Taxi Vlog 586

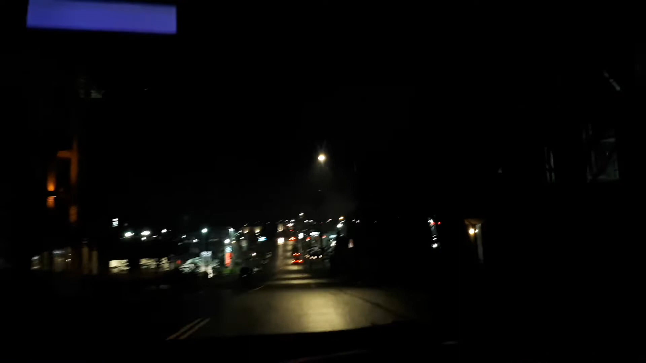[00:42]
And now it's 5.58. I'm just going to take it in. I've already deposited my money in the bank, and I've already fueled it.
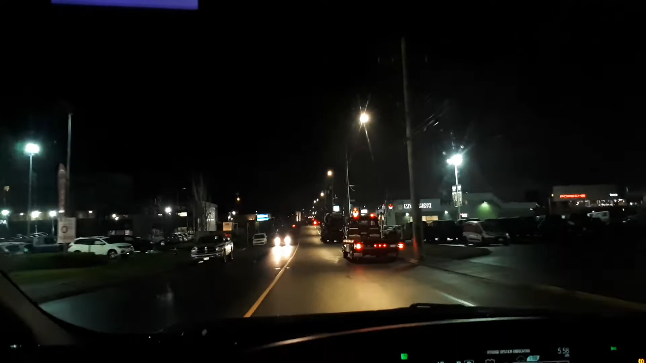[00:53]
Now all I have to do is park it. I didn't bother to wash it because the streets are still greasy, as you can probably see. And I'm tired, and I've watched a lot of YouTube, and I've done some sleeping too. I will do some more sleeping in the daytime when I'm at home. Oh look, a green light. That doesn't happen very often in this town.
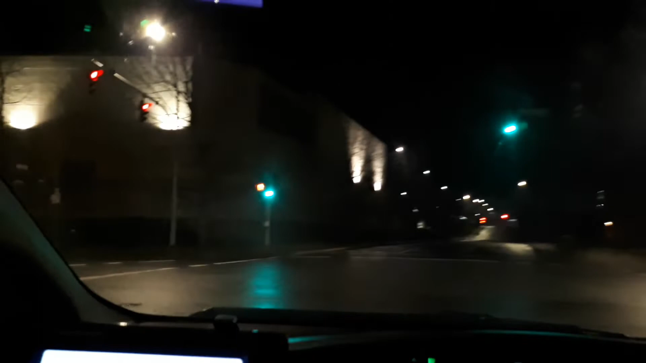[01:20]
And of course, this one just turned red. So we'll have to wait. And why is this thing not focusing? It's all out of focus. Why is that? It was focusing just fine before. I've got to wait for these cars to go. Oh, now it's focusing. I wonder how that works.